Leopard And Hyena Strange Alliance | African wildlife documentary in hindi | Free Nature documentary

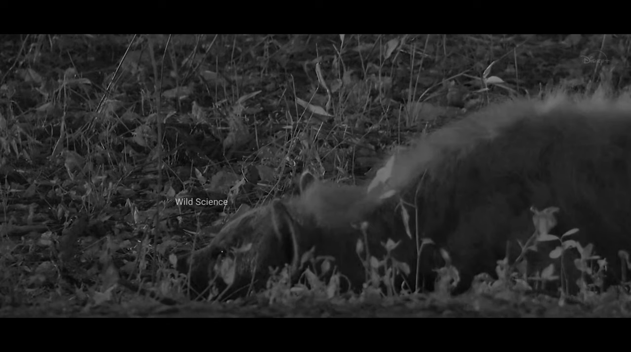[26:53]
पर एक भी टुकड़ा नीचे नहीं गिरता नीचे आती है तो बस मारी
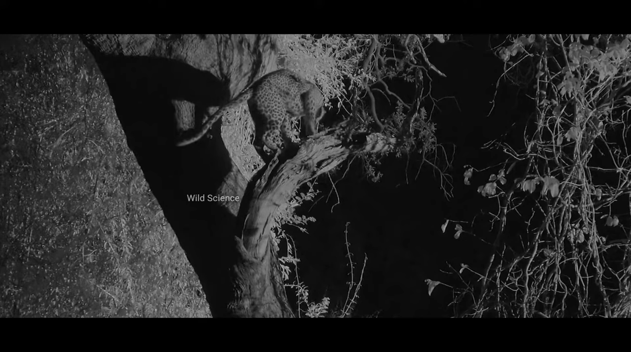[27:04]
और कोई खुराक पाने के सिलसिले में
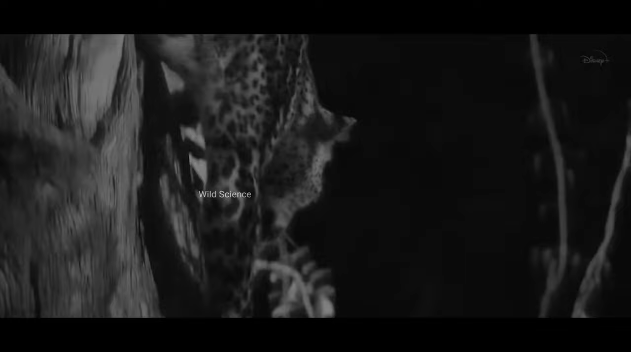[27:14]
अब भी यही टूनी की गलौती उम्मीद है
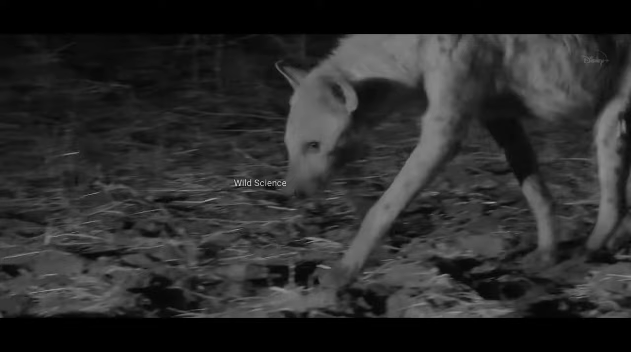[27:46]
टूनी के लिए यह जरूरी है कि मारी फिर से शिकार करे और इसका पेड तो भरा है
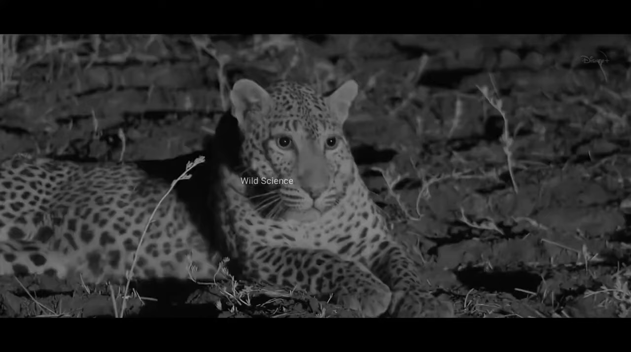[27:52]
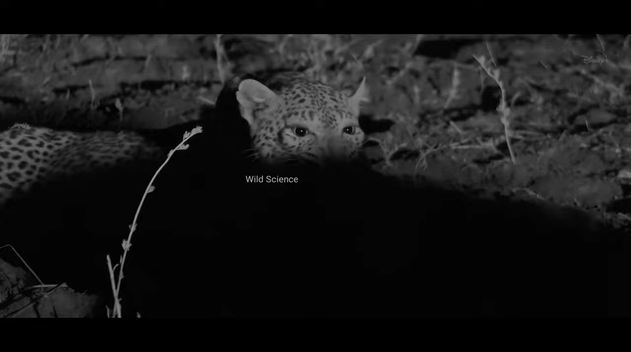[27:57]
और इसे टूनी से डर भी नहीं लगता
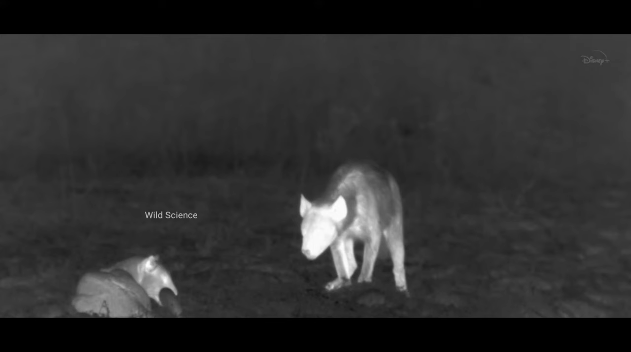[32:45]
मारी के छोड़े पिंजर टोनी के जिन्दा रहने के लिए जरूरी हो जाते हैं
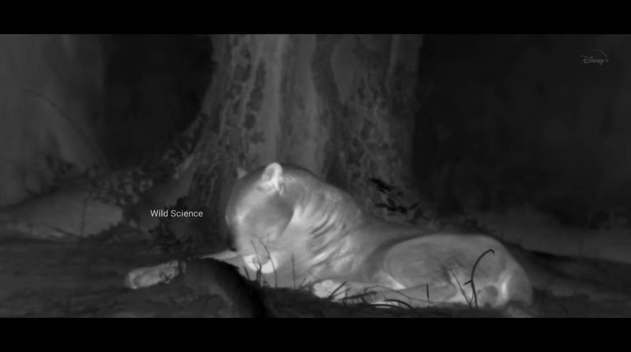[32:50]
और मारी भी शिकार के मामले में ज्यादा माहिर होती जाती है
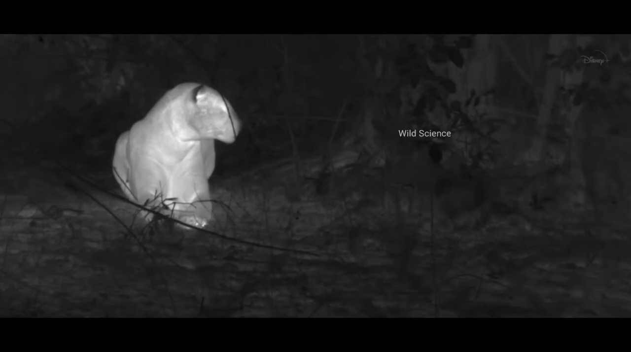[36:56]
यहां जंगली कुत्ते आप पहुंचे हैं तो अब ये दोनों ही खत्रे में हैं
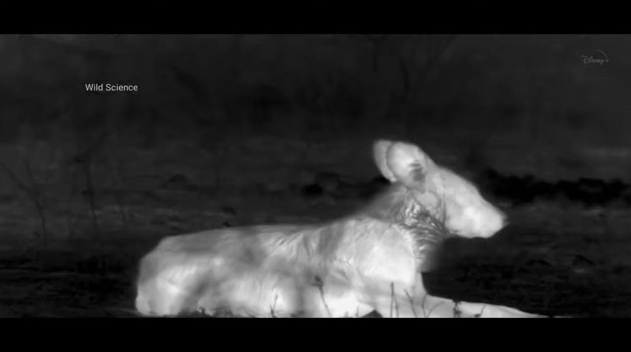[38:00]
जुन्ड इंतजार करता रहता है पर टुनी यहां से जाता नहीं ये जुन्ड का सामना करता है
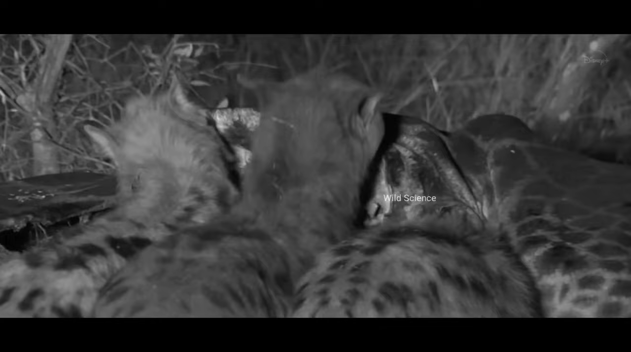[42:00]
तोनी की बारी सबसे बाद में आईगी